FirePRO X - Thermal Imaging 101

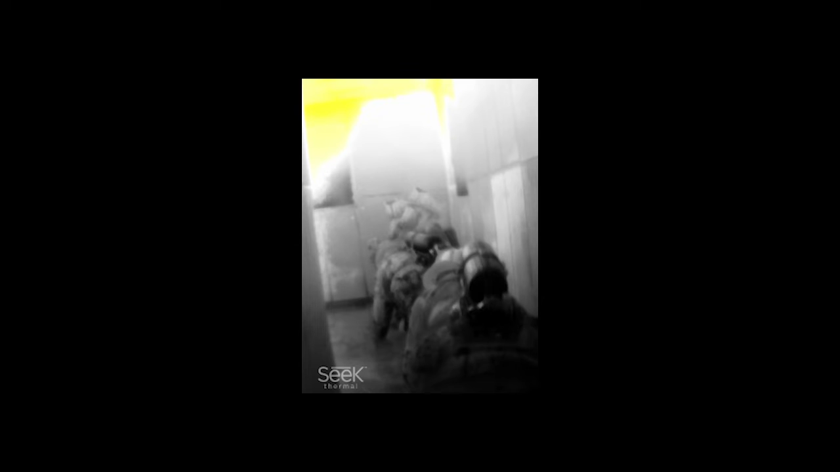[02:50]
500 degree dryer vent when you're doing your size up I don't care if it's 562 degrees 722
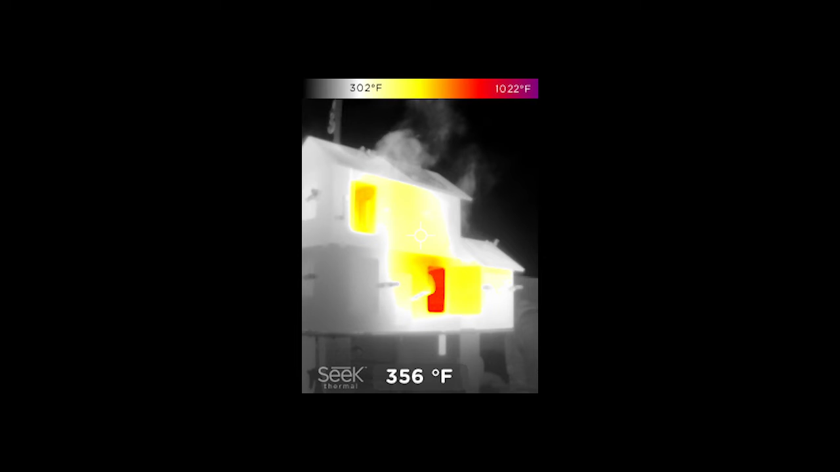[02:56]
On screen: spot 356°F, scale top 1022°F, scale bottom 302°F
degrees I just know that's not normal that's known as an anomaly so if you get caught up
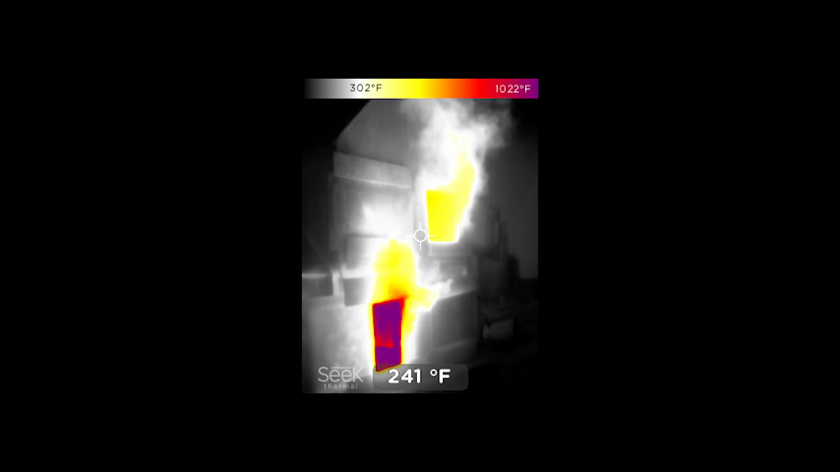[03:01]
On screen: spot 241°F, scale top 1022°F, scale bottom 302°F
in exact measurements you're going to get in trouble this device is designed to see temperature differences heat and heat loss I'm not trying to